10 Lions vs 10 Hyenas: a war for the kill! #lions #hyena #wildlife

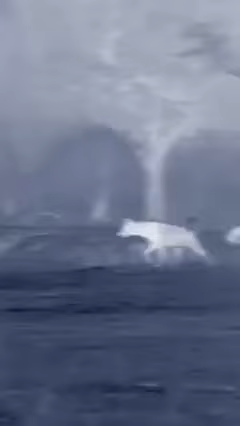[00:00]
10 hyenas versus 10 lions. But the yearlings' inexperience and size mean they're losing the kill to the tenacious hyenas.